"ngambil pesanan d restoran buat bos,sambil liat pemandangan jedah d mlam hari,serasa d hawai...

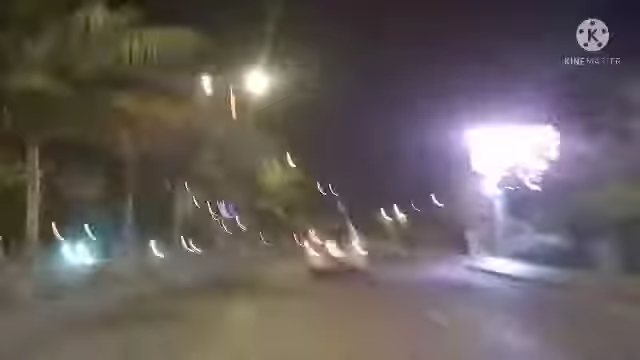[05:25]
Ada rame guys, malam nggak ada, siang malam di sini tetap rame, beda dengan dunia.